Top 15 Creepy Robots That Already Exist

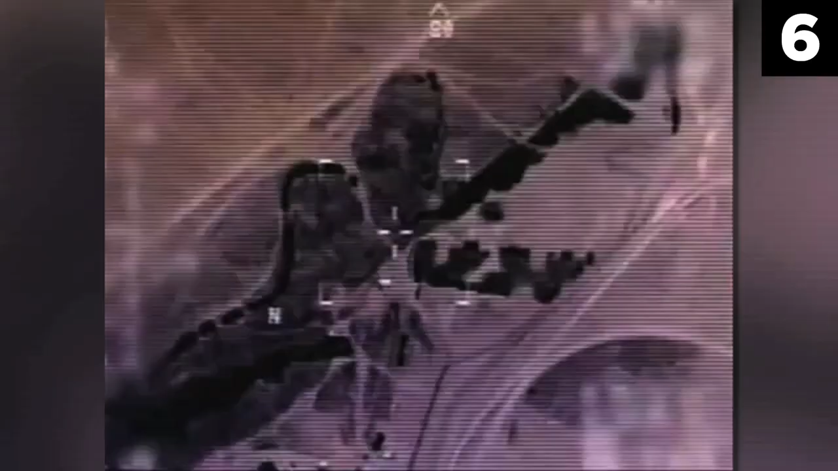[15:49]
The MQ-9 Reaper can stalk targets just as effectively as it can kill them,